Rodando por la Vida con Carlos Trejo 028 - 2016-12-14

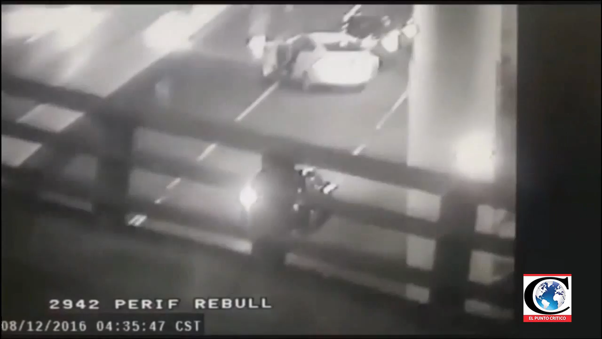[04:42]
el pésame a la familia, nada más todo lo que se dio en este accidente gravísimo. Y que bueno, pues, ¿qué decir? O sea, si no fue el guamazo, fue la caída,